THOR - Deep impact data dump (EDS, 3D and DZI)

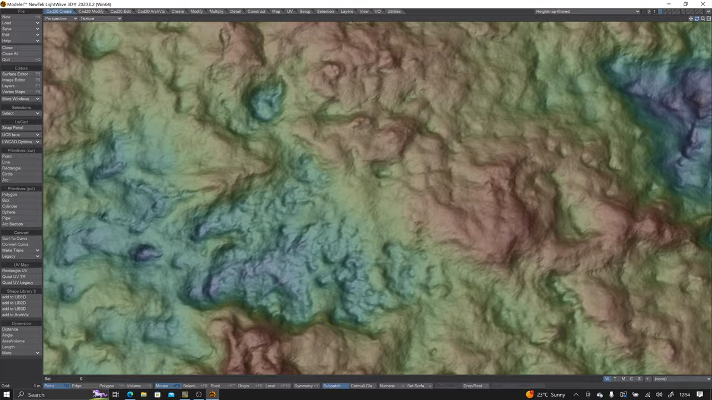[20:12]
I don't know. I just saw that there, and I thought it might be interesting. Is that showing some substructure on the other side of the Apple, or is it out of place? I don't know. Anyway, there's a lot that can be learned from this data, both the DZI and the 3D relief maps here. And I would welcome any comments and
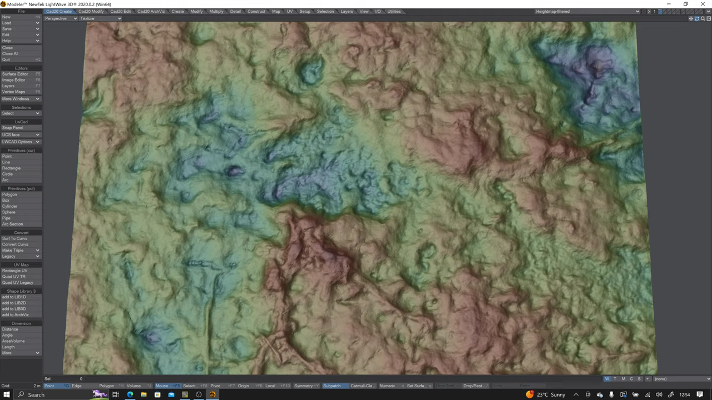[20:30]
insights from your good selves. as you investigate this data.